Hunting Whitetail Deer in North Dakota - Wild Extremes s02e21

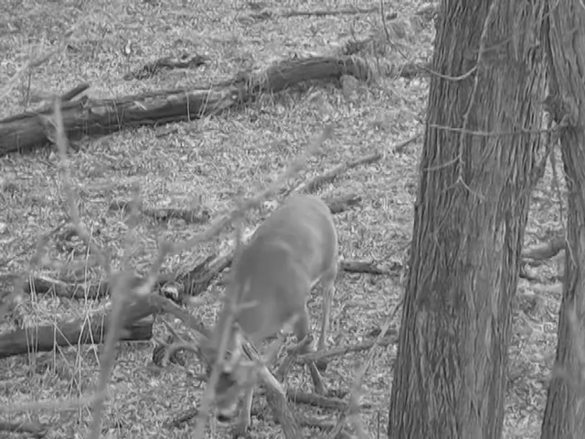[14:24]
Earlier in the hunt, I had an encounter with a buck that was just a year or two away from being a shooter here at Diamond J Outfitters, so I chose to let him walk. And once he was out of sight, got back on the horns to see what else I could rattle up.
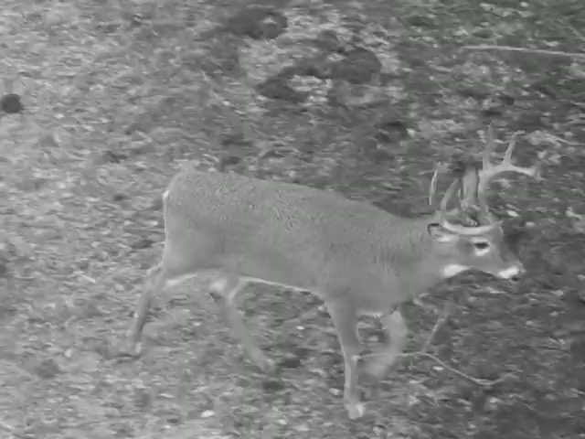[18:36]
Where this buck was standing, right here, and ran up through here.